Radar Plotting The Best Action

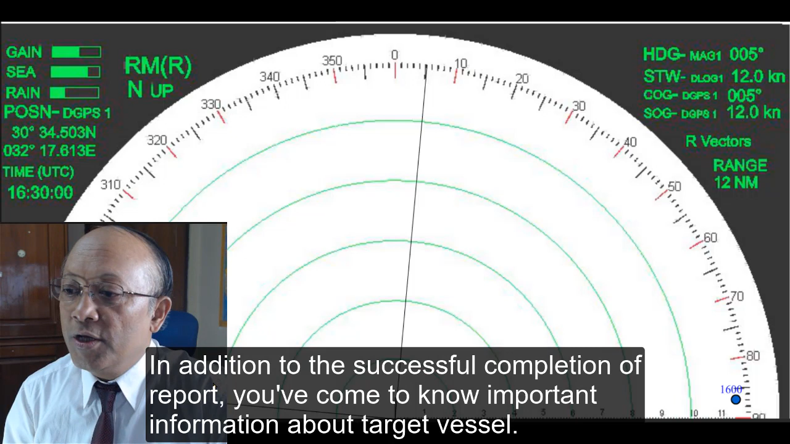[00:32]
you come to know important information about the target vessel. The speed goes of a target vessel, CPA,
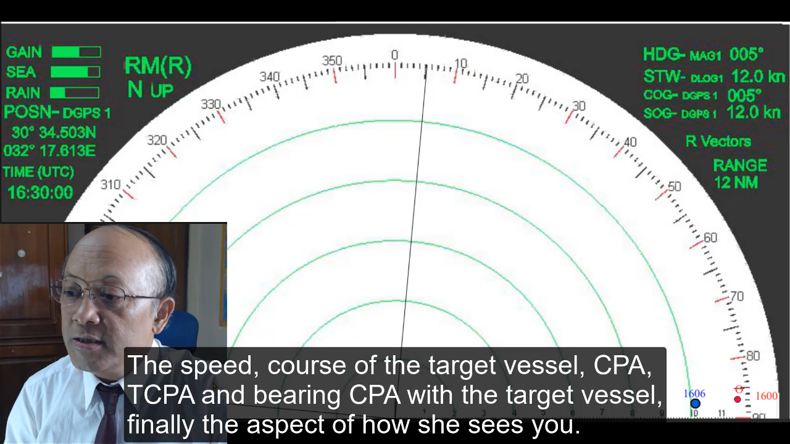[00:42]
TCPA and bearing CPA with the target vessel, finally the aspect of how she sees you.
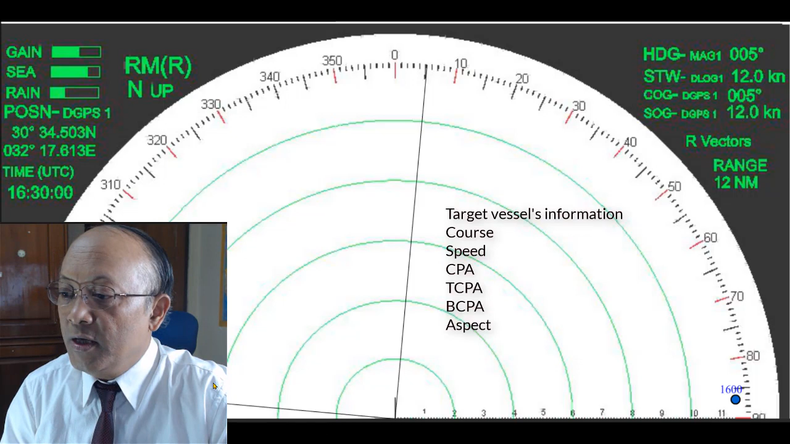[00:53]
In this example, you will get a target approaching from the starboard beam,
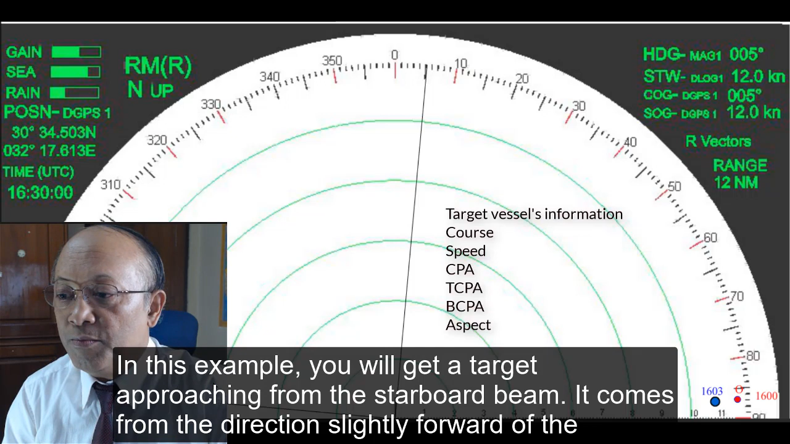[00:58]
it's come from direction slightly forward of the starboard beam.
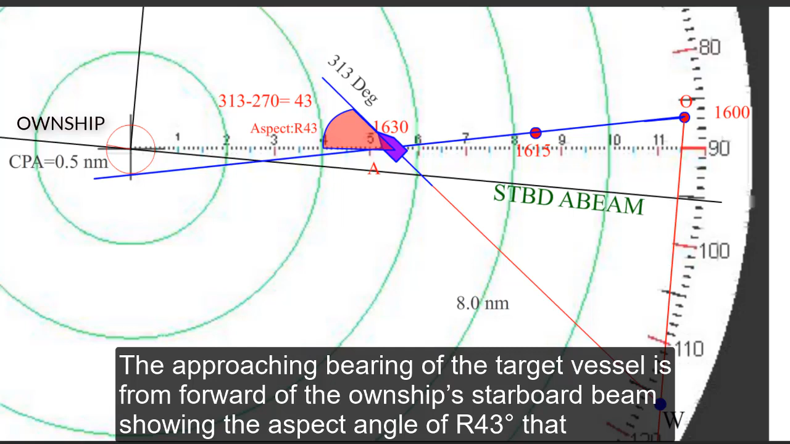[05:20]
showing the aspect angle of R43 that suggested the situation is a crossing situation under clear visibility condition.
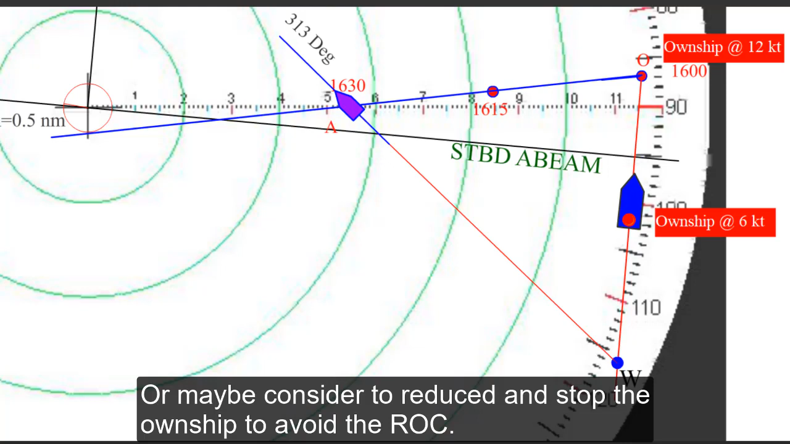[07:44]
consider to reduce the speed and stop the on ship to avoid the rigs of collision reducing